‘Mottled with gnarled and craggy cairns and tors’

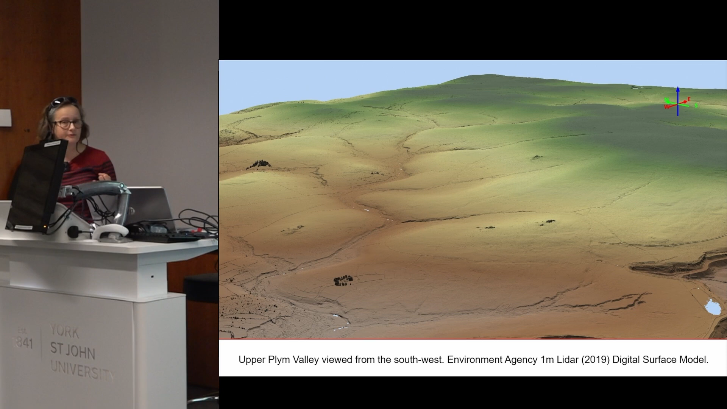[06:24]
creation of also photography of the whole area to provide a point-in-time visual record of erosion and vegetation repeatable at a fixed interval and in different growing seasons for future monitoring purposes and a baseline assessment of the archaeological features that are visible in all aerial
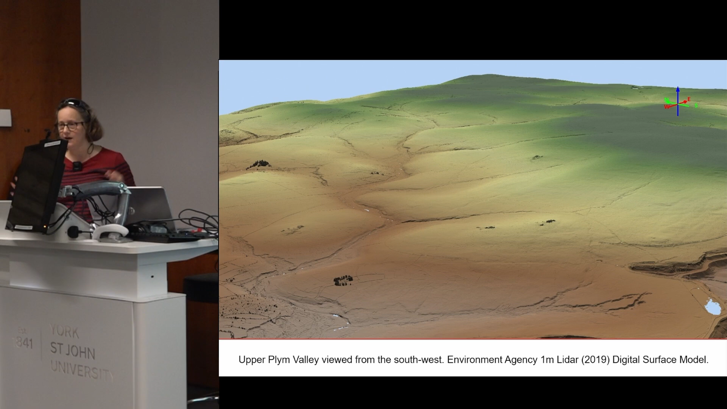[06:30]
sources so including archived aerial photographs LiDAR data sets the newly captured imagery and all of that mapped to the GIS
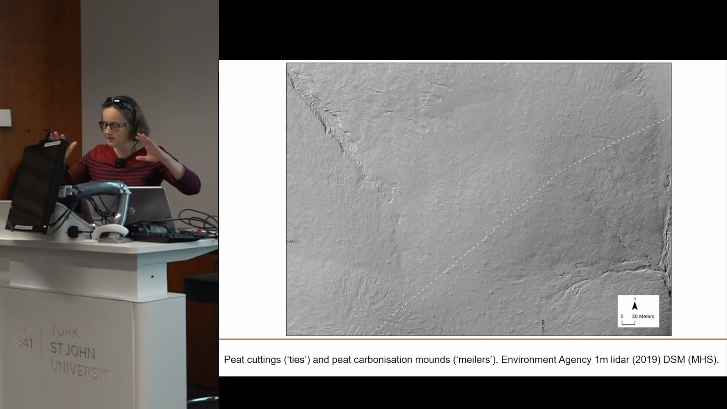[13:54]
hillshade of one metre environment agency LIDAR data so the guardianship site's highest ground is on its eastern and southeastern borders it's characterised by these gently rounded hills of blanket bog which I hope you just get that sense of it's just slightly rolling but it's the highest ground it's nearly 500 metres above sea level this is the watershed between the rivers Plym,
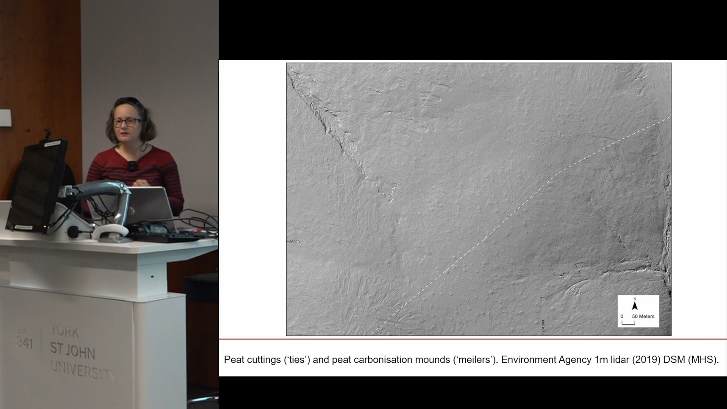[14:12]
Urm and Yelm and their tributaries and they're covered by large geometrically shaped poop cuttings which are called ties
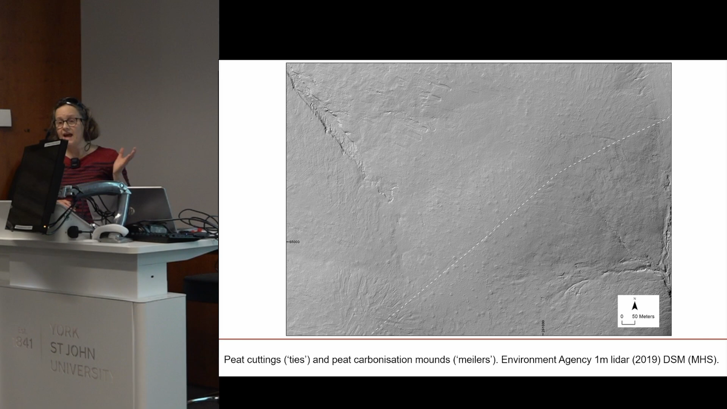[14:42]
in the bottom left all of these scrapes and scars these really big poop cutting areas more up at the top right as well 360 hectares of ties were mapped overall in this project they're likely to represent peat extraction from medieval or even earlier domestic to post medieval commercial peat cutting and amongst the ties assembled on the very highest ground which we've got here the guardianship
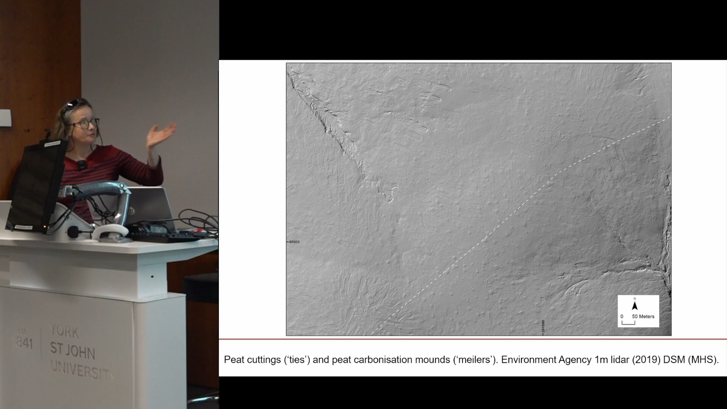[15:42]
known as a mela and more than 100 of these were mapped during this project when we're looking at a large area of the moorland in this hillshade of environment agency lidar data it hints at the dispersed and in fact huge scale of this industrial landscape much of the tin streaming along the watercourses is likely to be medieval in date extracting the tin now peat charcoal was produced in these melas these platforms into the 19th century but it has its origins with the medieval carbonarii these are specialists making fuel for tin smelting and up to 100 of these men are documented working on Dartmoor by 1400